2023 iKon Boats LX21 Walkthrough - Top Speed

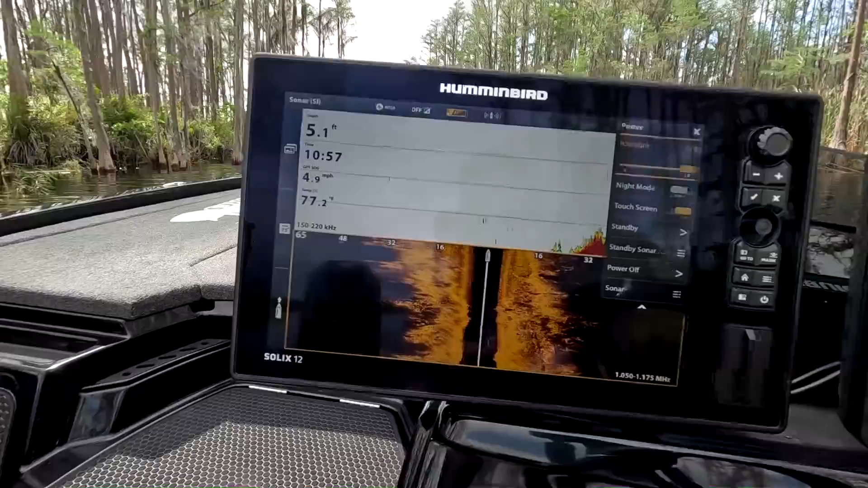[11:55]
On screen: depth 5.1 ft, speed 4.9 mph
2d sonar side imaging going through a canal
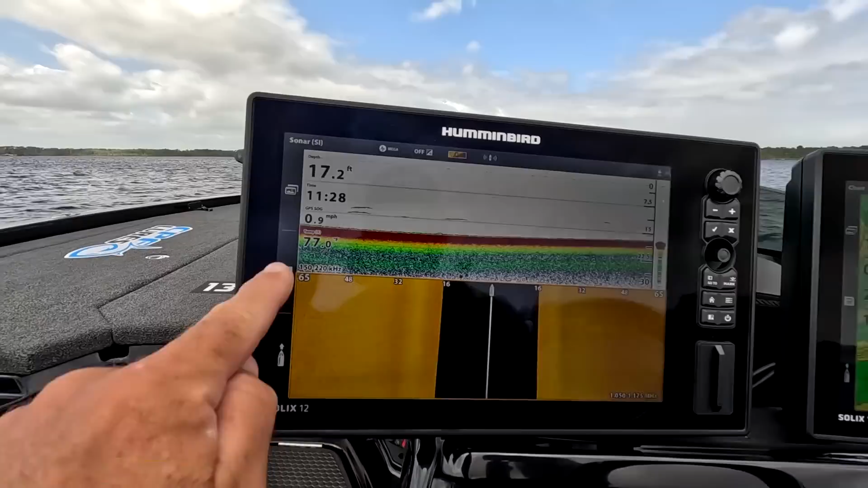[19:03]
On screen: speed 0.9 mph
the water temperature today is 77 degrees.